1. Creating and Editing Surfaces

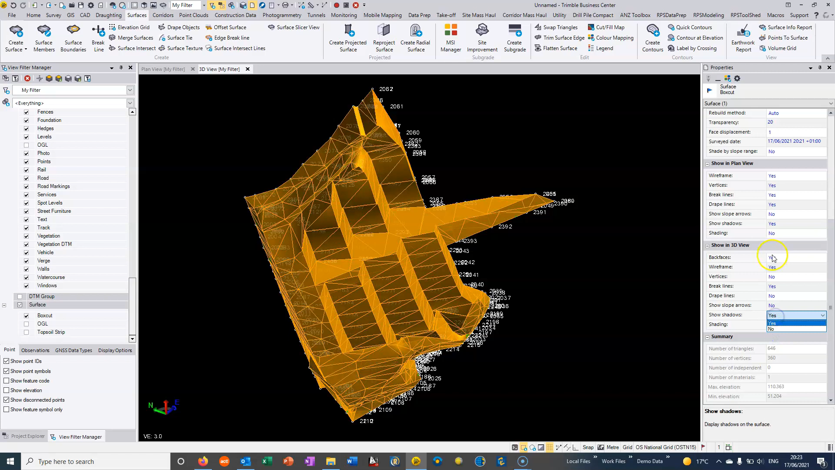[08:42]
i'm going to get rid of these wire faces wire frames and the back faces and that is our second surface if we turn on through to the view filter
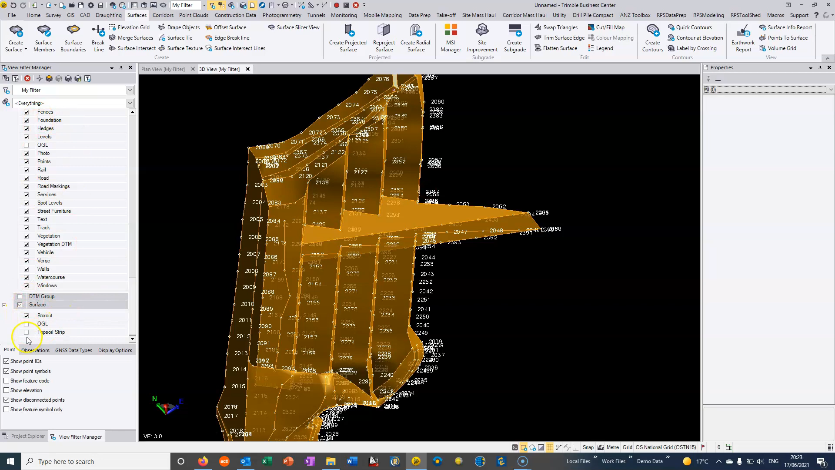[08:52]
manager on the left hand side if that ever disappears we just go to home and we turn on the view filter and we can turn on our ogl and we can turn on our tropsoil
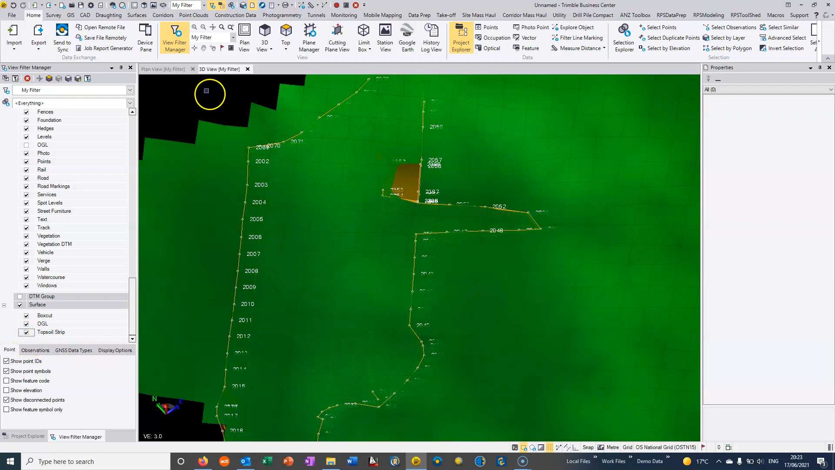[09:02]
strip we can go back to plan view and for instance we
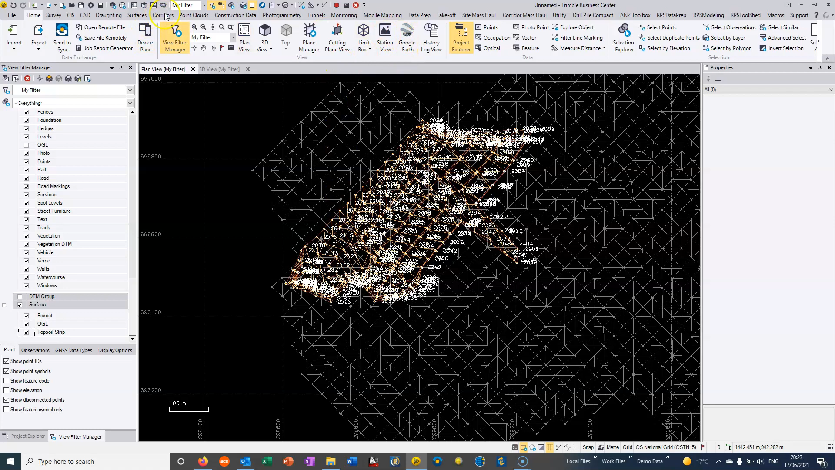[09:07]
can go to the surfaces command and once again we can go into the surface slicer
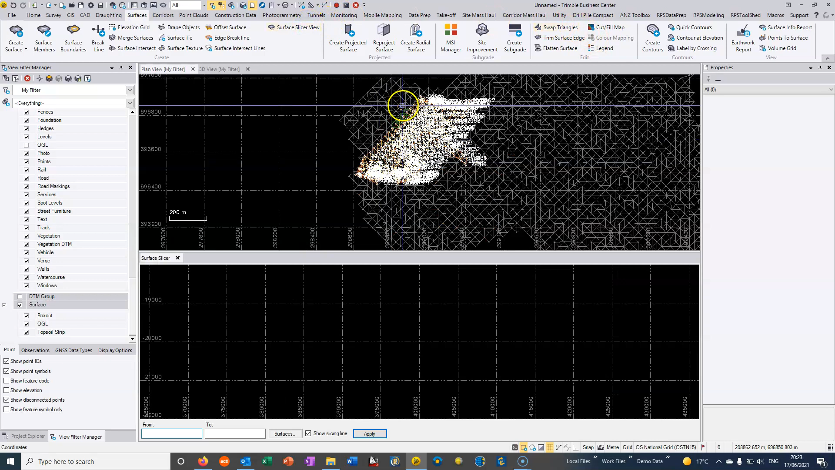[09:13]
view and we can take a slice through the three surfaces now so i'm just going to finish by doing some quantities so if i want to do some earthworks analysis then from the surfaces tab we can go to earthworks report and i can choose to do a surface to surface analysis and i can say from the ogl which is the oldest surface and we'll just say or let's go from the topsoil strip assuming this topsoil has been stripped and we'll go to the box cut and
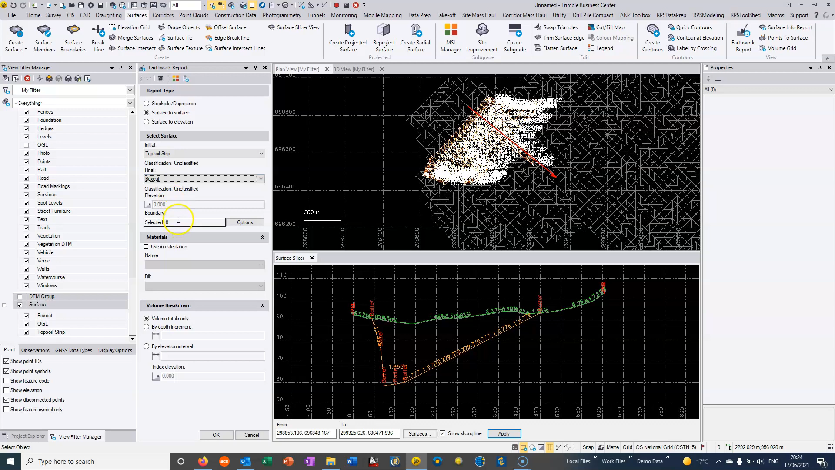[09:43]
we're just not going to constrain at all so we're just going to allow the full area and we can just hit ok and it's basically going to